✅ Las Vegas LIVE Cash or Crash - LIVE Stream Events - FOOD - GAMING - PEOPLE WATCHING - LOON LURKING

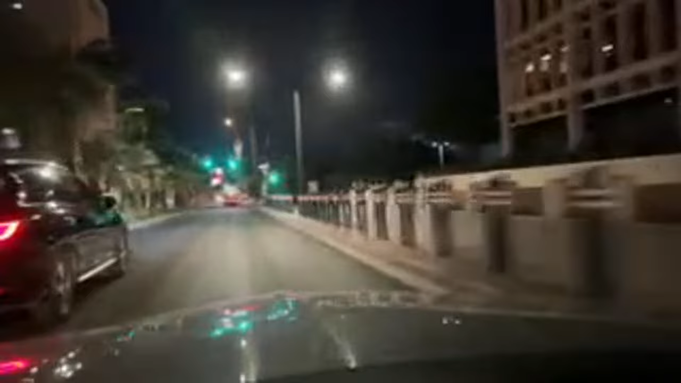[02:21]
Las Vegas on a Friday night is a crazy place. Saturday night even crazier, especially with Rumfest or Rumzilla or Boomzilla Rummer, whatever that thing is going on downtown. It's like a scavenger hunt, it is. Can you find the new stream? Off in the distance, you may recognize some buildings. If so, be sure to put them in the chat. Point them out. So earlier we had about 250 people on, because there's so many people alive.
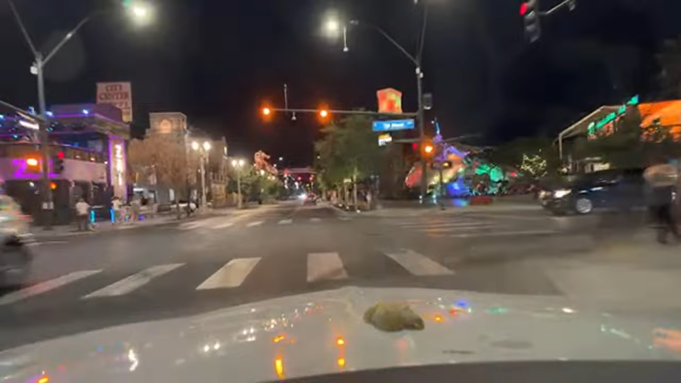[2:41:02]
All right, East Fremont, not on Friday nights. This is where the Life is Beautiful Festival is. They're building a lot of these sound areas and stage areas. They're going to be shutting this entire area down for Life is Beautiful.
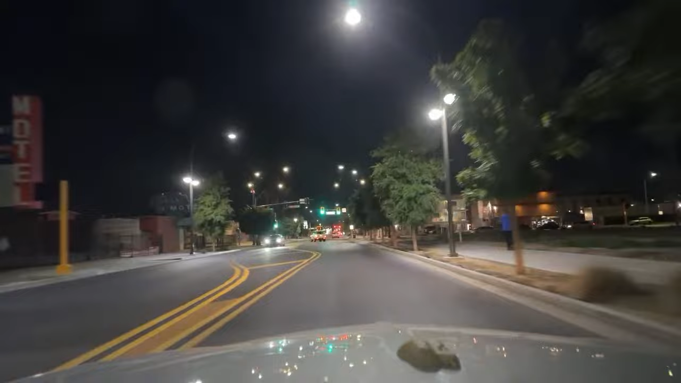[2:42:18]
Don't have all the same hassles as everyone else. I'm gonna stop just because it's a real good part of town here. The Lucky Lady Motel here on the right. If you meet a lady there, she's not lucky. Does someone owe you an apology? I apologize. Is it me? Do I owe you an apology? Vegas to Cali, what's up?